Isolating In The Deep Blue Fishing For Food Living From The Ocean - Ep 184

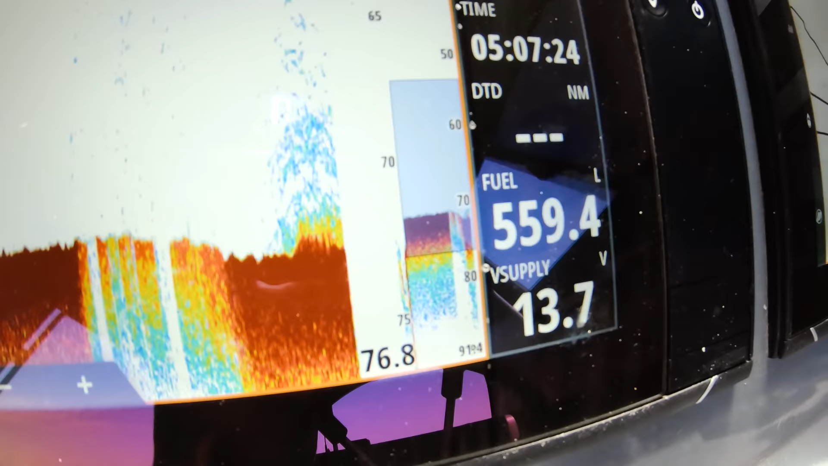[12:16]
Look at the spot that these dolphins have put me on. It's honestly loaded. I'm back down again, got that nice Rankin and a Goldie.